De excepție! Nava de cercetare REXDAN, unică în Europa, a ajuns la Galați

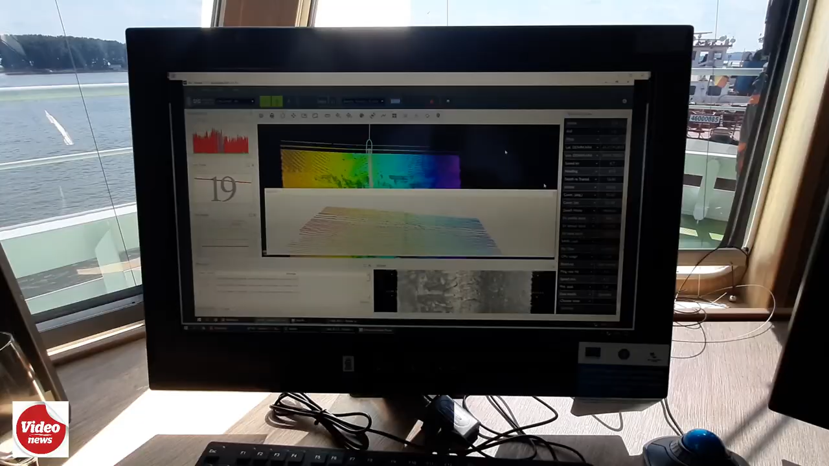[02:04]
În partea stângă vedeți zona cu echipamente de batimetrie cu sistem multibeam sau tehnologia multibeam de scanare.